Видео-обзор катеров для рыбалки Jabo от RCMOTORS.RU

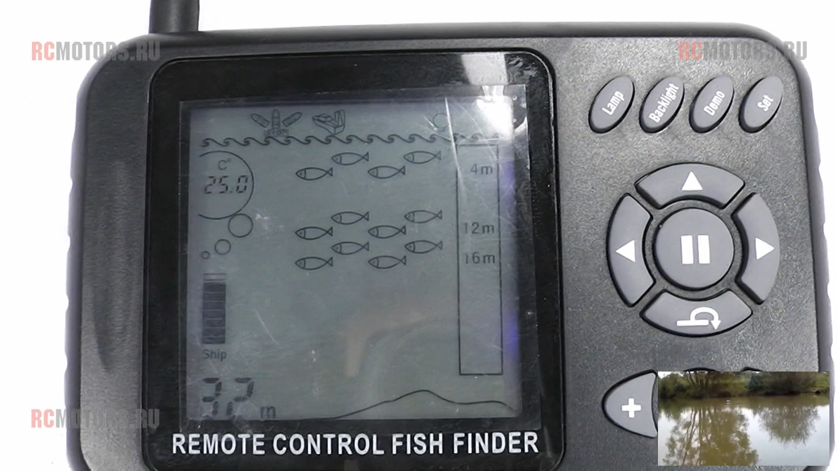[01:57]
On screen: water 25.0°C
CG – встроенный эхолот и GPS-навигатор, пульт управления с ЖК-дисплеем и аккумулятор большей емкости на 20 Ач.